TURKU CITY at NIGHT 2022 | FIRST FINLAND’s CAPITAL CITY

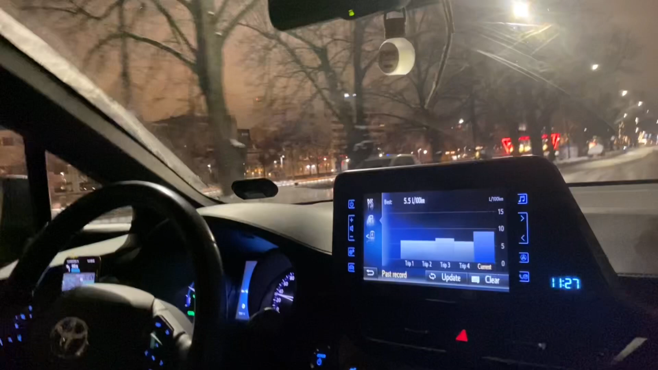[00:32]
To see the situation during nighttime here. So Turku was known to be the first capital city of Finland.
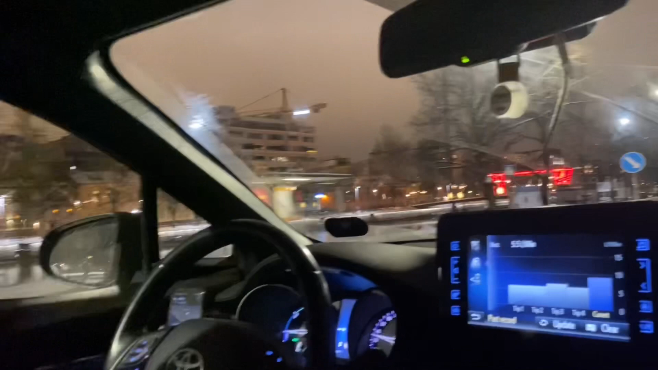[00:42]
And now I guess it's too quiet here. Unlike Helsinki, at least there's much people at night. But it's beautiful.
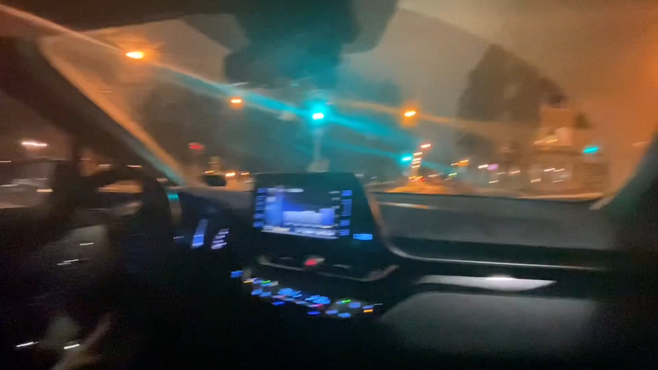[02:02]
Okay, ayan. As you can see, there's also car. Ay, papunta na tayo sa city. Sana meron pa tayong memory.
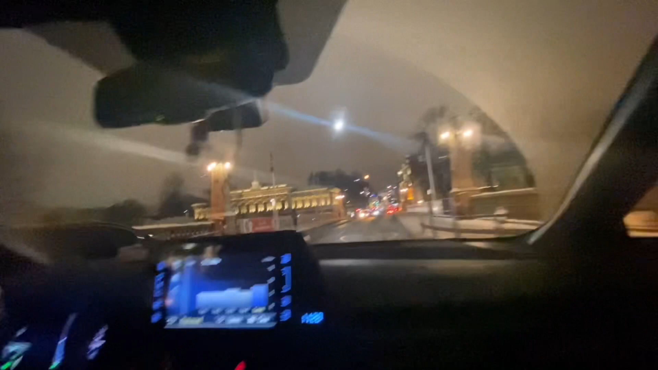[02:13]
Ito talaga. Arriving our destination, so you need to find a place where we can park.
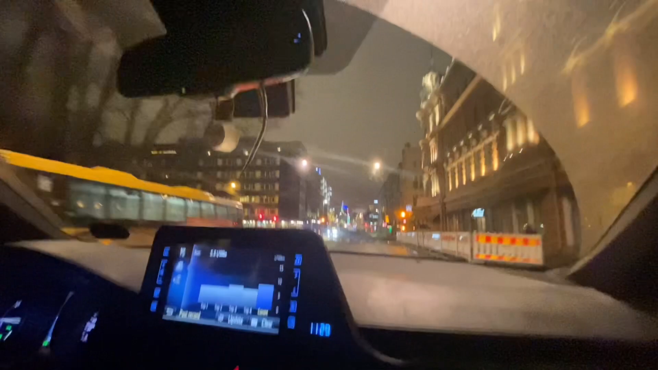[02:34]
I guess that pwede kang pumasok dun sa taas, you know, meron some beautiful place then. And we find something to eat. Closed na ang mga places. Okay. It's the same. European. Ano ba tong pipindot ko dito. Lagyan natin ng ano. Because we don't have sound.
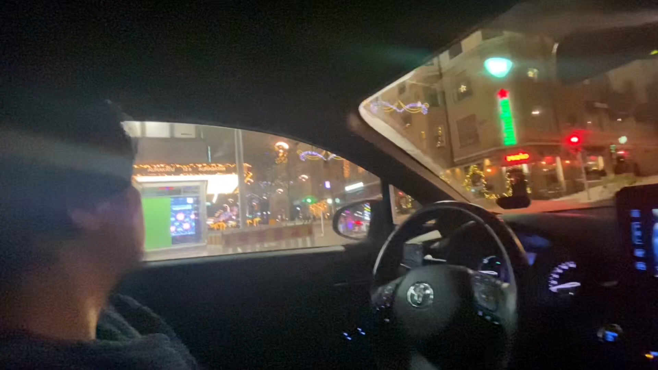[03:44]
See, they have beautiful lights here. Pwede ba tayo makapark somewhere? Relax na yan si Jesse, kasi nag-sauna siya.